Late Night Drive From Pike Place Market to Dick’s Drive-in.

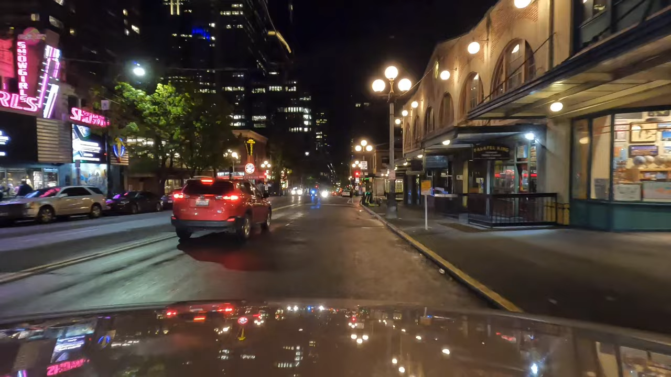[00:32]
our way heading north we had a little bit of rain today so conditions are pretty clean at this point but not too wet
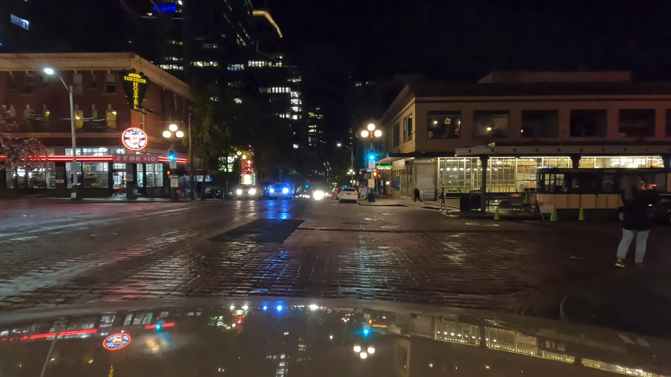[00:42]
still drying out a bit had a nice little walk of the market lots of people out taking photos really quiet night it's actually just kind
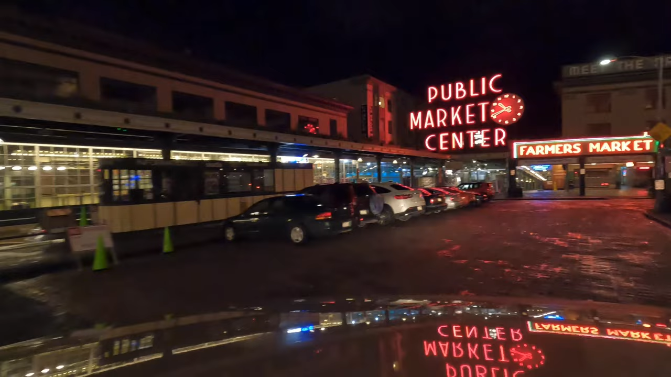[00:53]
of a really peaceful experience coming down here at night and getting away from all the hustle and bustle of the daytime of the market this is going to be about
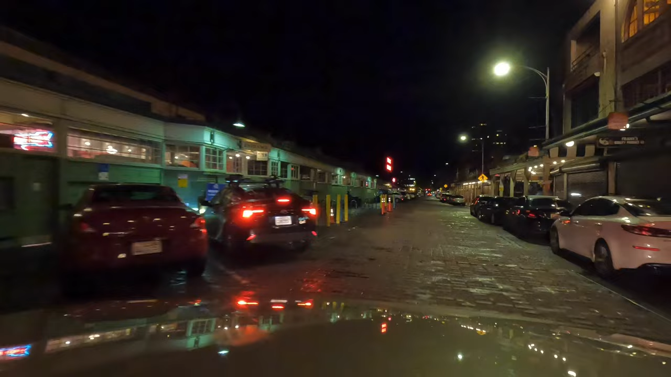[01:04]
an eight minute drive to get up to the Dick's and Queen Anne this one's a little unique it actually is the only one that has indoor dining so it's pretty much a drive up grab your food and go back to your car and eat this one you actually can eat inside the restaurant very very popular place here in Seattle so when we
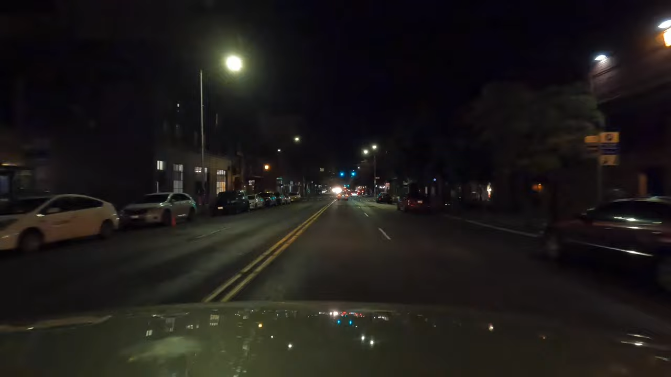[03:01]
actually kind of nice looks like a lot of the bars are opening back up third still looks like third but as far as around the market and heading right now we're heading through Belltown looks pretty good does not look bad at all so happy to see the city looking good that's that's always a good thing when I do these videos I try and just tell it as it is and as we
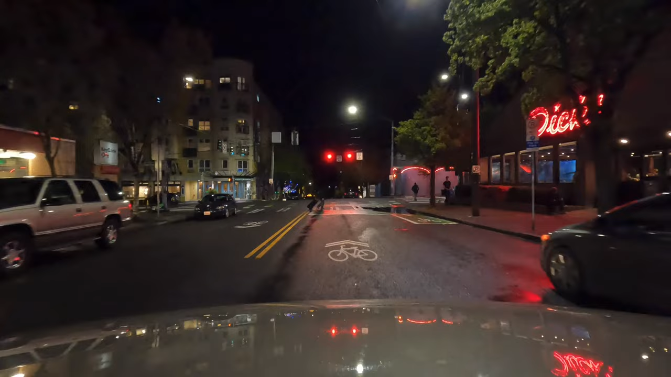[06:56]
all right oh it's a one-way all right we're gonna head down a street and we'll come back up and see if we can find parking
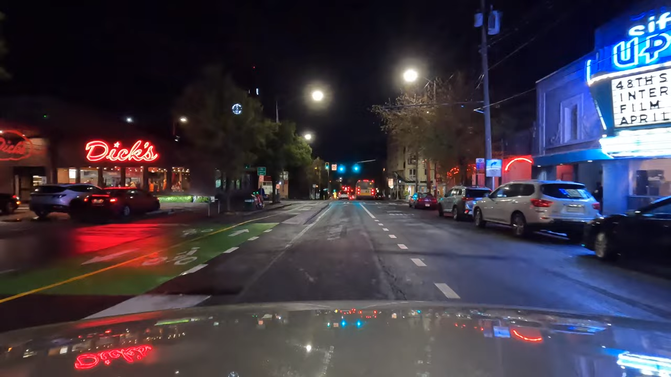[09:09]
Go right into the parking lot. All right. Welcome to Dick's and Queen Anne.